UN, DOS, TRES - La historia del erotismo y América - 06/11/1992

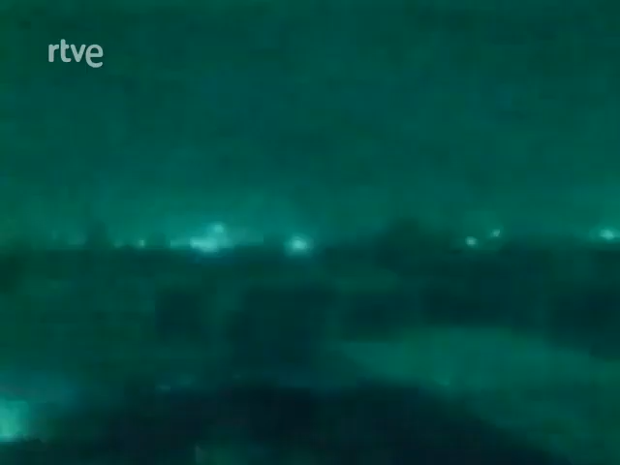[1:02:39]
Y que ven ustedes, una imagen que recibimos en directo y que no tenemos en este momento localizada.